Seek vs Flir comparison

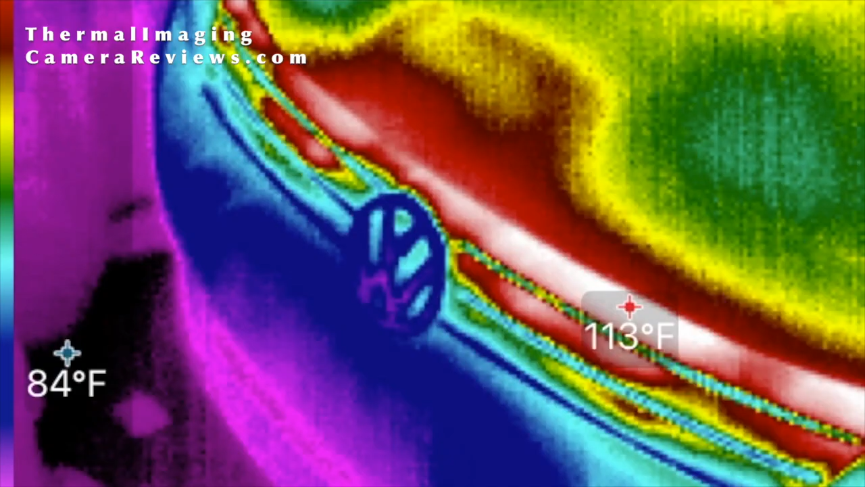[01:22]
This is the Seek Compact in a
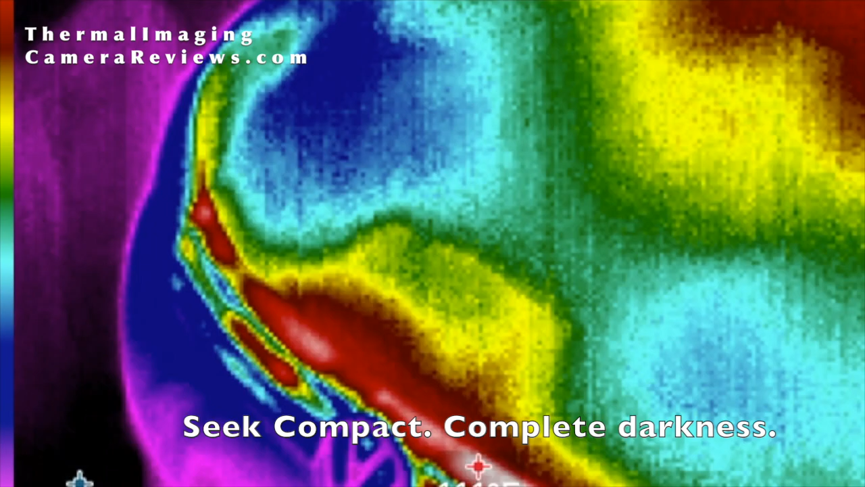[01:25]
completely dark garage with a recently run car.
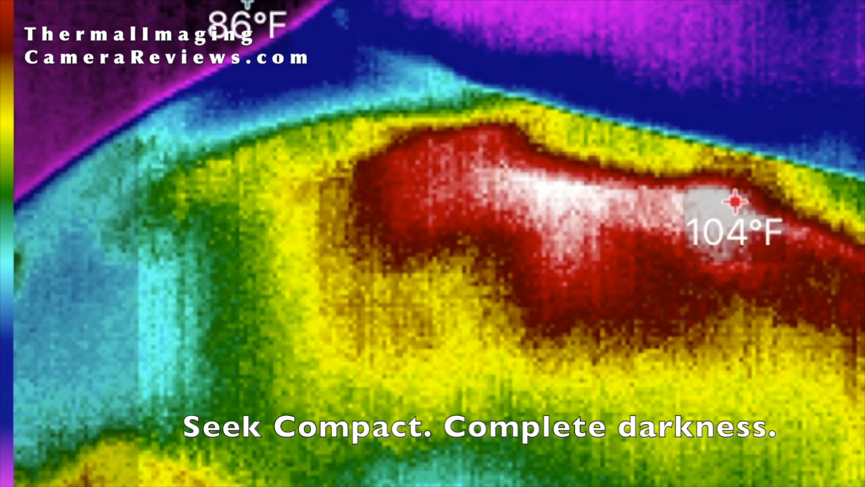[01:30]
We have highest and lowest temperature markers currently on.
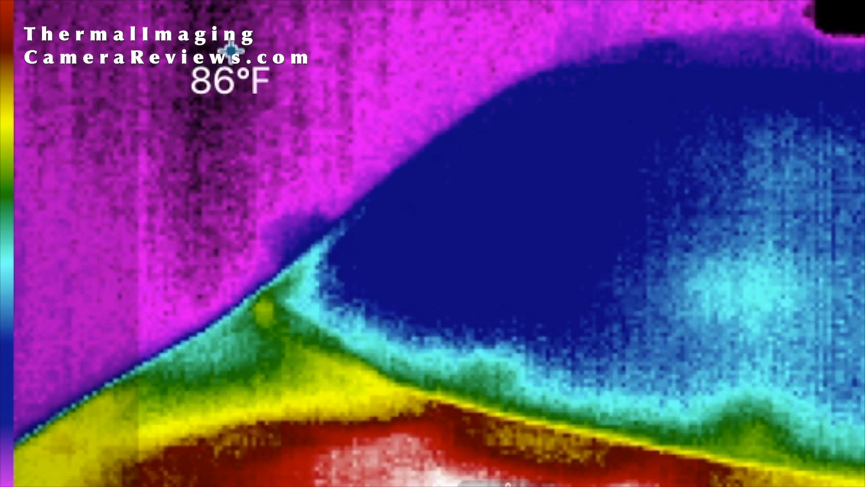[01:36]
On screen: spot 86°F
As you can see, as we scroll, you'll see the circuit box in the back of the garage,
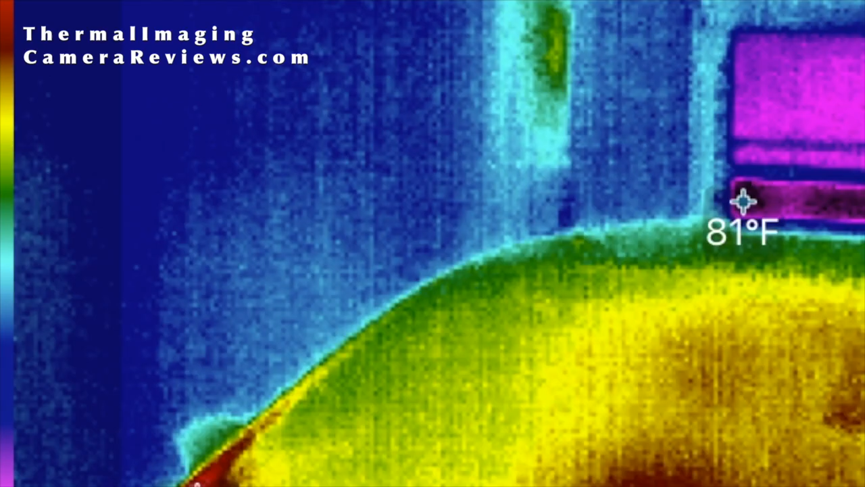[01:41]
On screen: spot 81°F
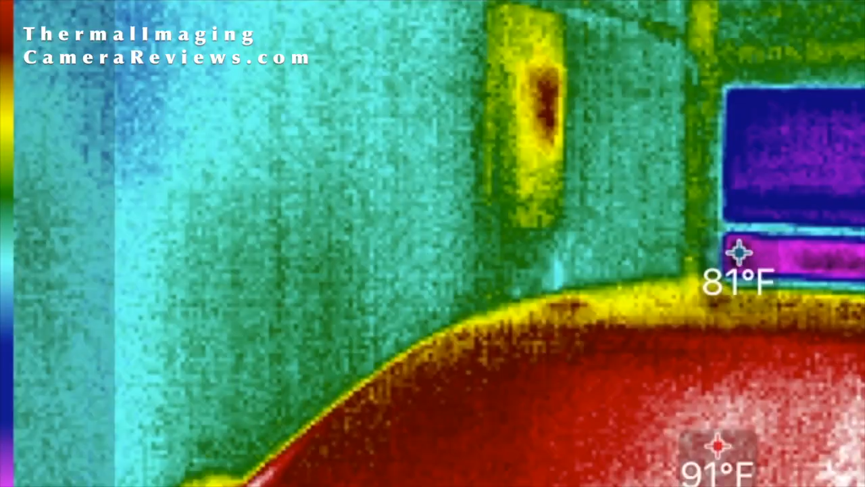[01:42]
as well as the motor, as well as the motor for the garage door.
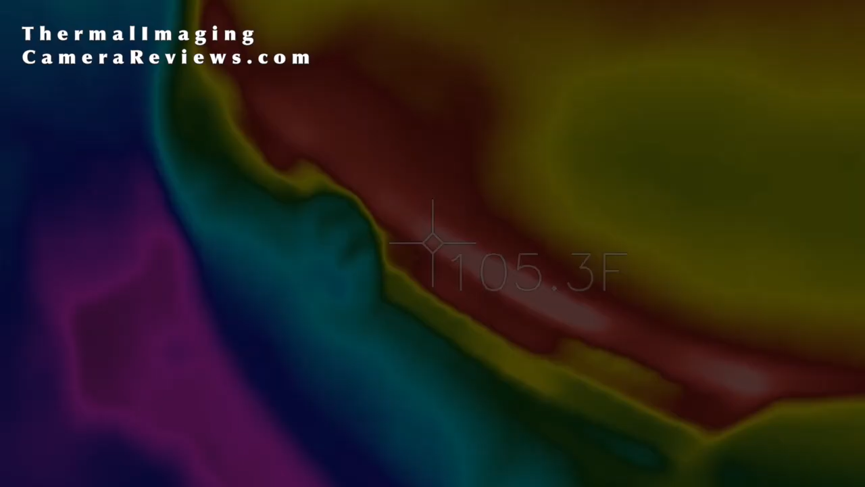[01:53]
On screen: spot 105.3°F
This is the FLIR 1 with MSX enabled in a fully dark garage. Here you can see a recently run car.
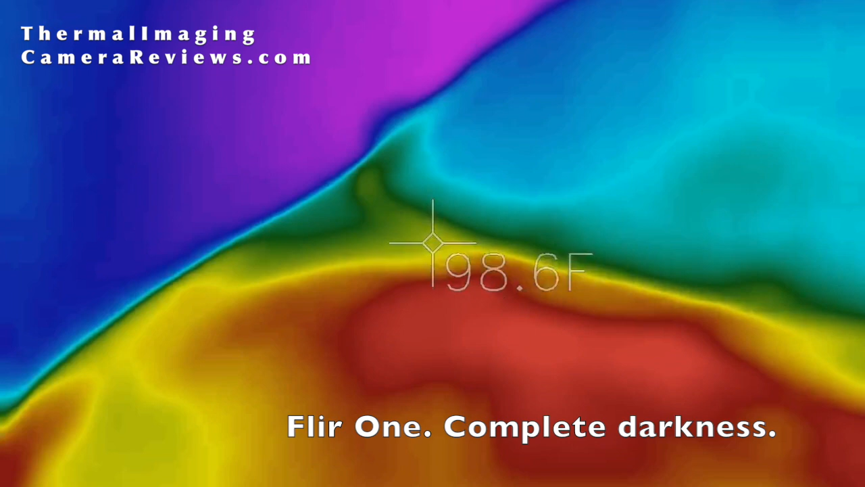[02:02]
On screen: spot 98.6°F
The electrical box in the back corner. And you can also see the garage door opener as well. While the image is slightly more blurry than the Seek, you can see that it adjusts and focuses much quicker.
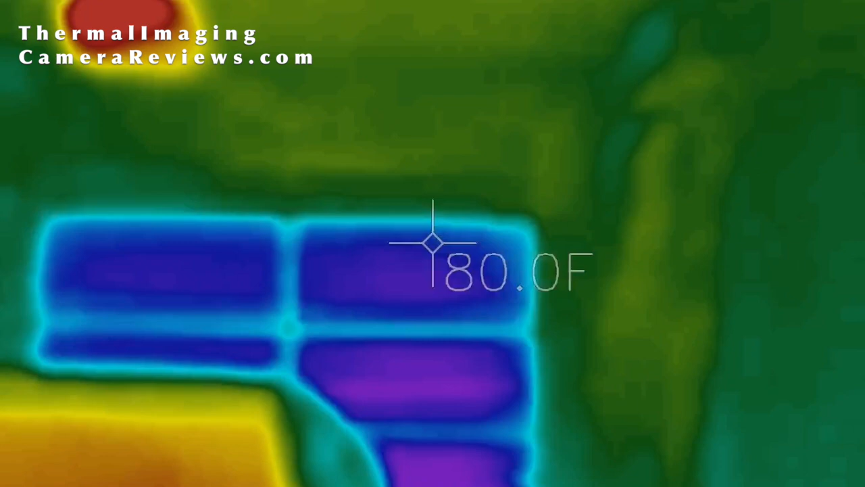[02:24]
On screen: spot 80.0°F
And we also have only the one temperature sensor.
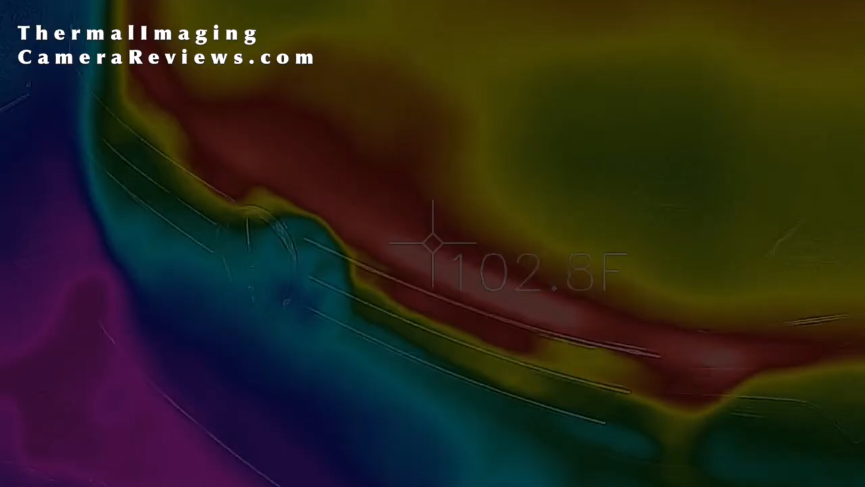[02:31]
On screen: spot 102.8°F
This is the FLIR 1 with MSX enabled
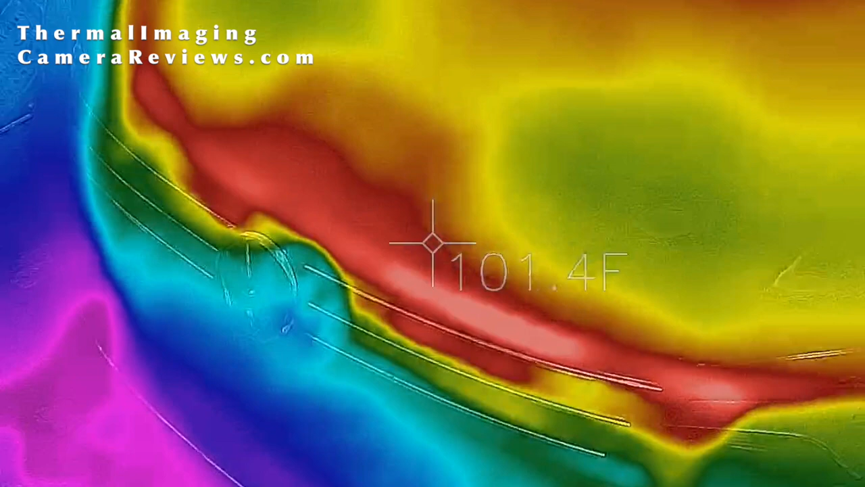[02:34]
On screen: spot 101.4°F
and a light on in a garage with a recently run car.
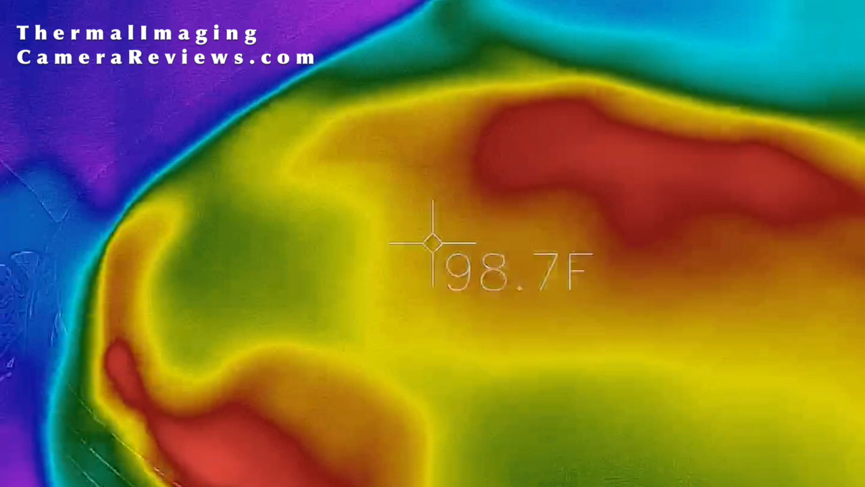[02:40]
On screen: spot 98.7°F
You can see the logo from the car more clearly, as well as the outline. You can see the electrical junction box in the back, as well as the image overlay.
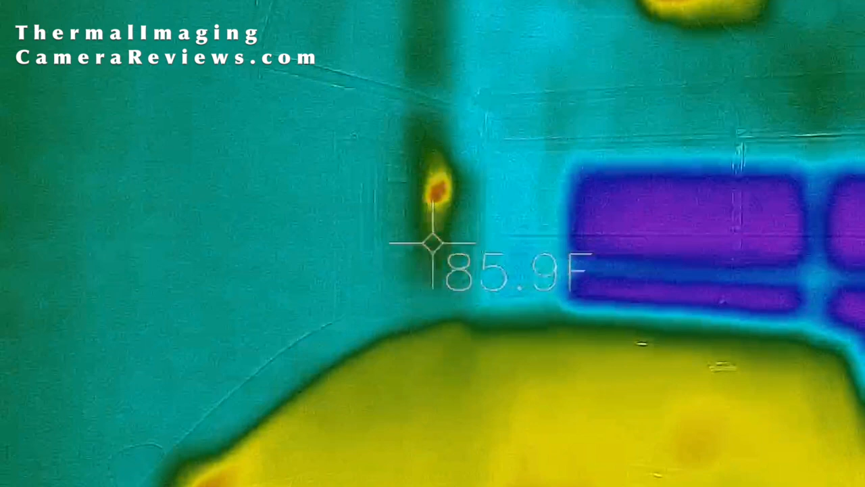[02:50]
On screen: spot 85.9°F
And you can also see the garage door opener, and the garage door in the back.
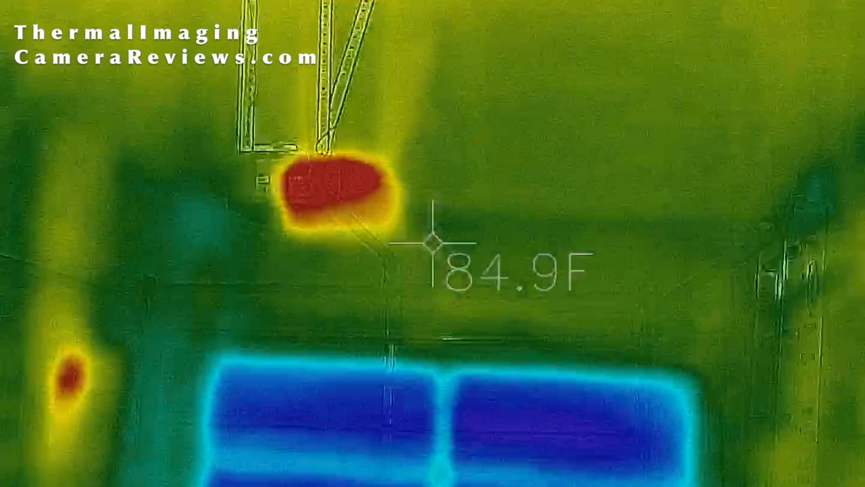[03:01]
On screen: spot 84.9°F
And you can see the difference that the MSX image overlay
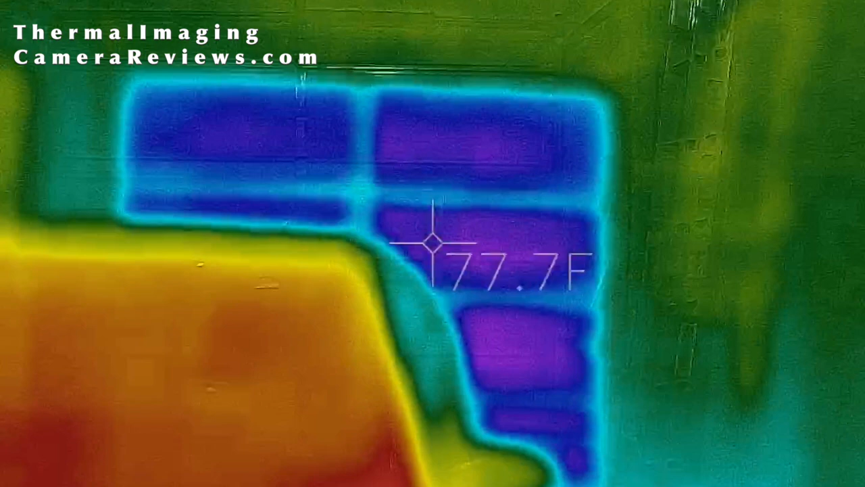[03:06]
On screen: spot 77.7°F
makes combined with the thermal image camera.